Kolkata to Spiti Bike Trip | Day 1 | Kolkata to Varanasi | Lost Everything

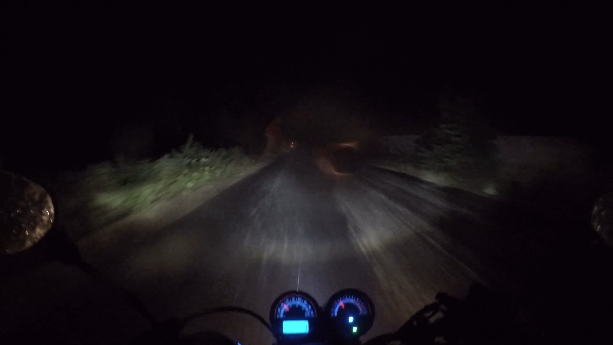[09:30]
যে ভয়টা করছিলাম সেটাই হলো, বৃষ্টি। হ্যাঁ, অক্টোবর মাসের 2 তারিখ, এবার তো বৃষ্টি চলে যা ভাই, কত বৃষ্টি দিবি।
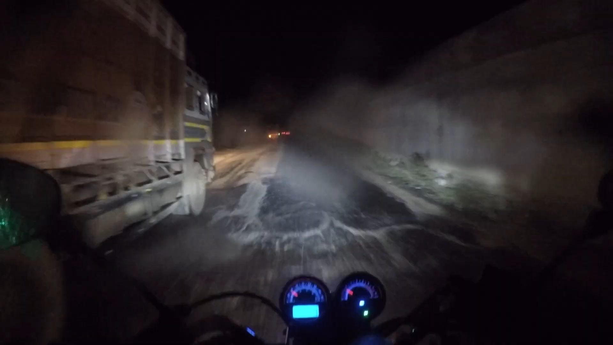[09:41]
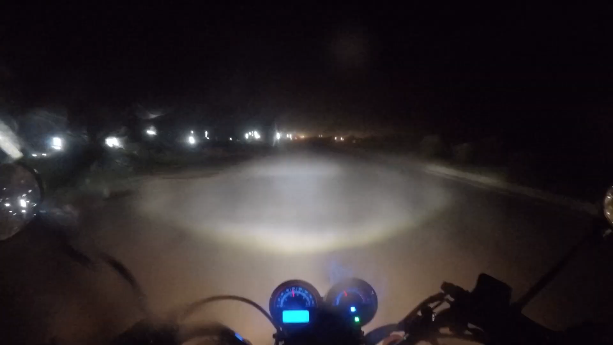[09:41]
বৃষ্টিটা কমেছে মনে হচ্ছে, এখন বেজে গেছে 6:25, এখনও বারাণসী মোটামুটি 70-80 কিলোমিটার দূরে, দেখা যাক কখন পৌঁছাই। আজকে বেশি কষ্ট হয়নি, সব আরামসেই চালিয়েছি, রাস্তা মোটামুটি খারাপ কিন্তু মানে মোটামুটি ভালো, ভালোই চালিয়েছি, সমস্যা নেই। আবার বৃষ্টি, কোনো মনে হয়